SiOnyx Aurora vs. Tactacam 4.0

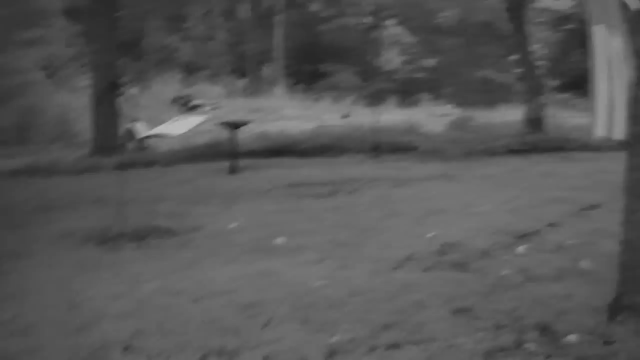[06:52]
Okay, we are now in dark mode. Nighttime mode with the Psyonix.
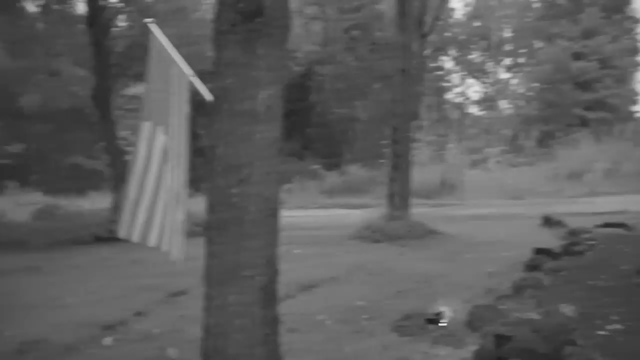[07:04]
Check this out. It's pretty incredible.
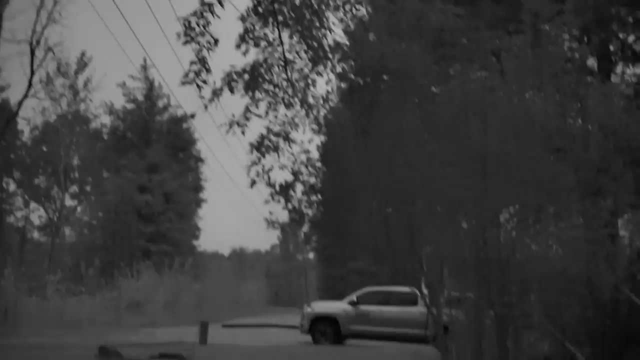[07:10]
Okay, so as you can see, there's some significant differences in these cameras and, uh, you know, really boils down to technology.